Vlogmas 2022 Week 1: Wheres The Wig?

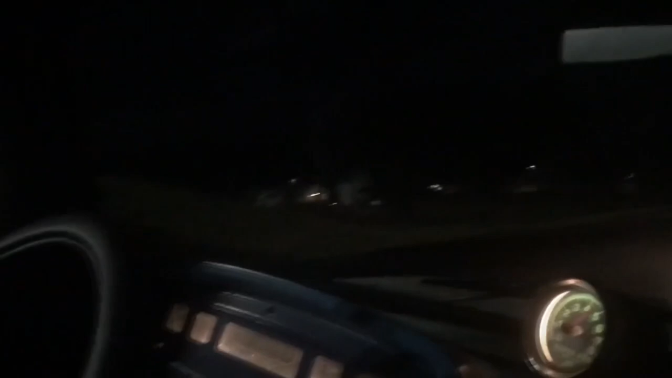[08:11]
So sorry for all of that, but I was trying to show the fog. You can't really see it on the camera, but it's very foggy now.
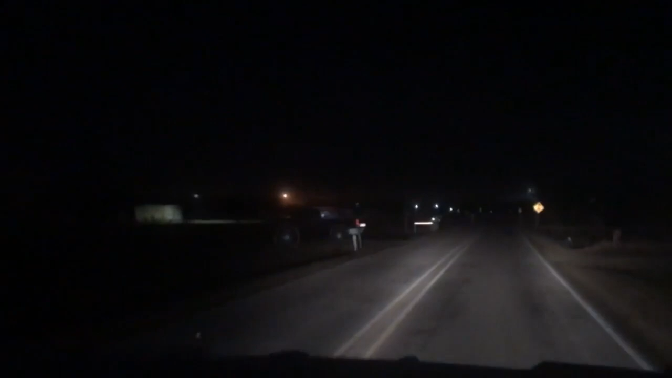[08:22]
Here's a more foggy area. I don't know if you can tell. It doesn't look that way up there. It's foggy though. I think especially under this light. Over there.